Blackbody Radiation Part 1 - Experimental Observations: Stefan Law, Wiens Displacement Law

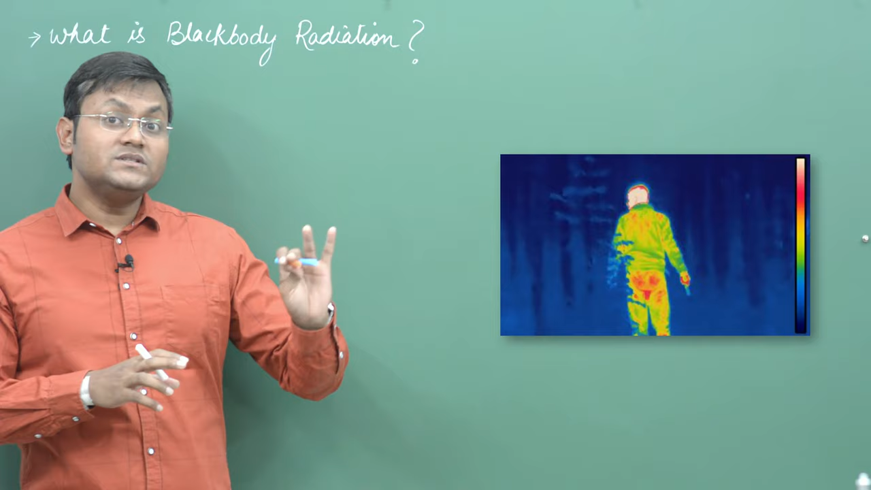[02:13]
infrared cameras and they would detect people moving through the woods or to the forest or in the dark by virtue of the infrared cameras because infrared cameras are capable of detecting the light that is being
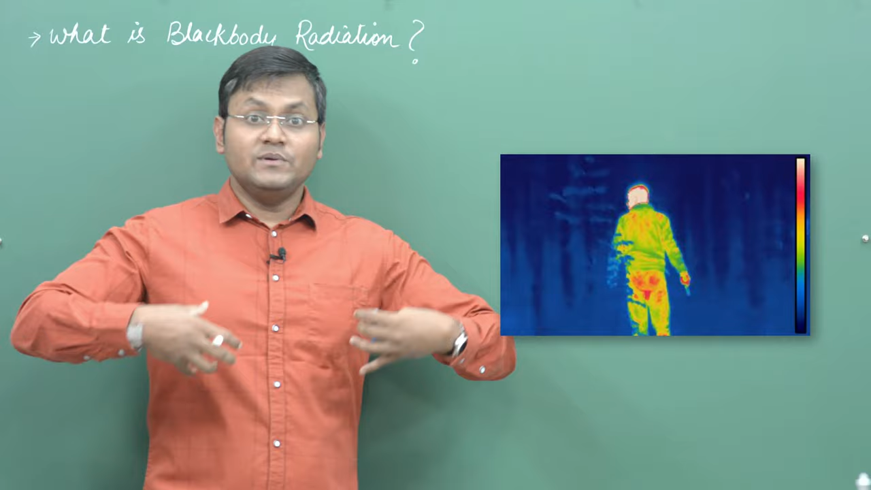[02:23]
emitted from our bodies at all times but we cannot really see them. By virtue of the heat contained in our body we